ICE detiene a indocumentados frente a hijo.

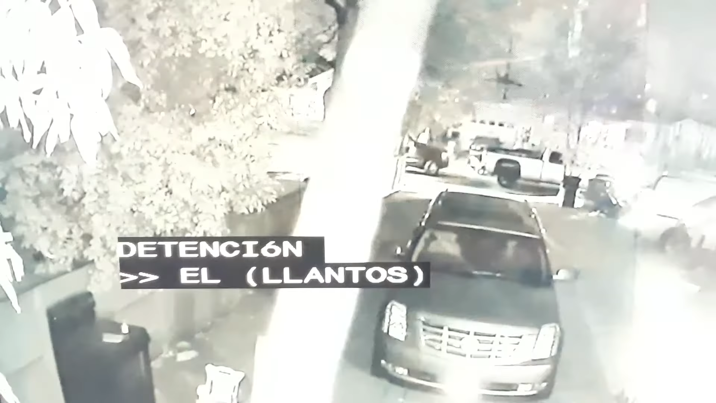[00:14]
En este video se ve como en la oscuridad de la mañana, varios agentes aparecen afuera de esta vivienda.